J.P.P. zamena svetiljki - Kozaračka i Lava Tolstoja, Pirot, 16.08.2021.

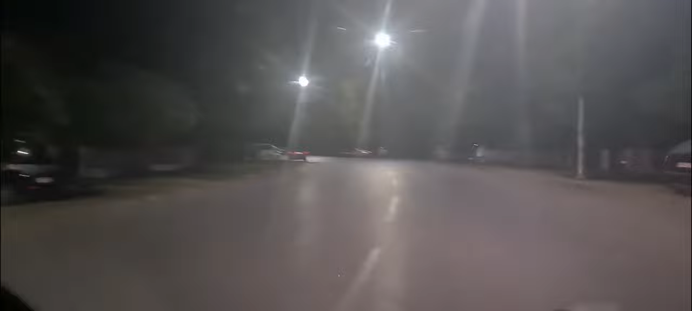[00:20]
Vidite, samo krugovi. To kao da bi trebalo da se, kako se ono kaže, da se centriraju bolje. Idem u Blagove Kostiću.
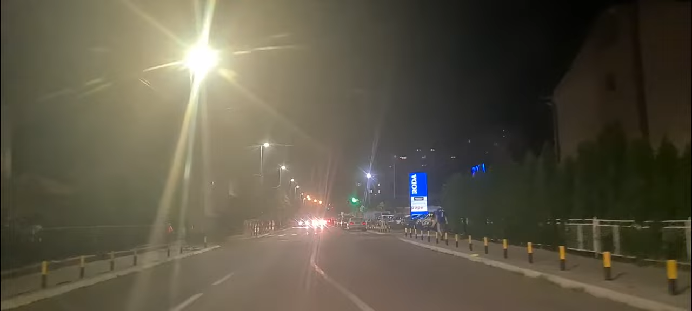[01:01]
one tamo dole su žute, a ove nove su bele. Hvala. Hvala.